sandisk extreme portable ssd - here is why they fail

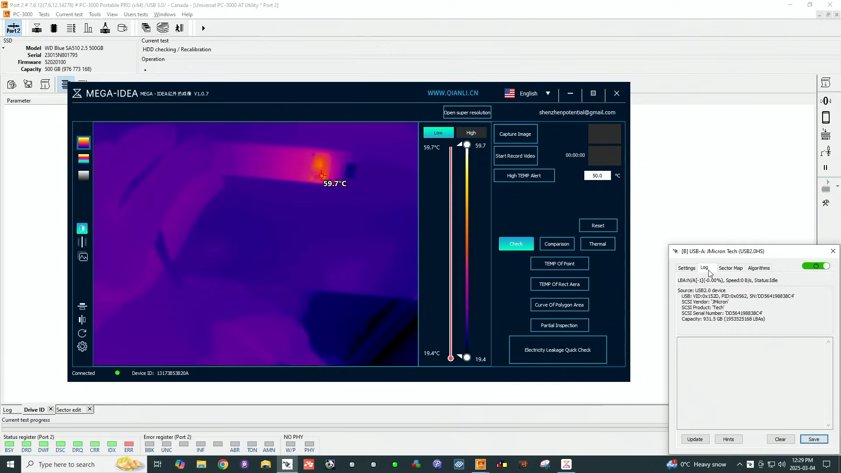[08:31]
On screen: scale top 59.7°C, scale bottom 19.4°C
we can see that it's working hard what sort of voltages we're getting
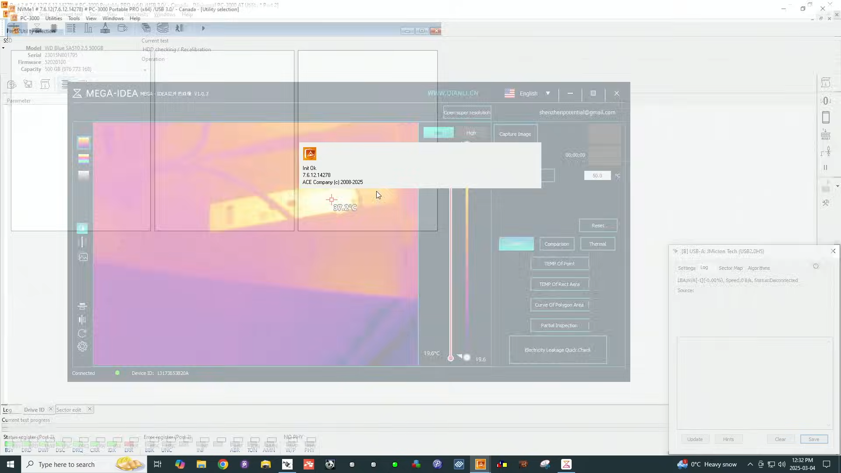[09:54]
power up our unit the hy light comes on if we go into universal utility